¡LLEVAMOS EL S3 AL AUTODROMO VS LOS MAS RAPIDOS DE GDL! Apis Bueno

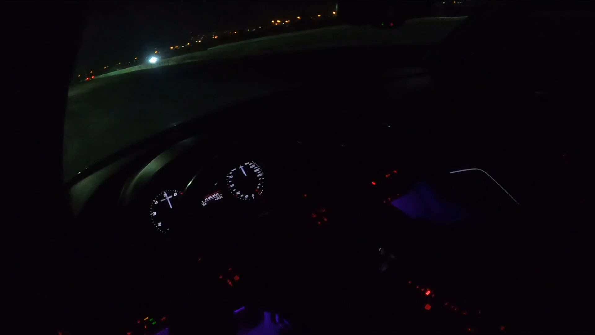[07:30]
Echó todas las piedras, por eso mejor le soltamos. La neta, está muy sucia la pista, yo creo. Vean, llegué como a 112.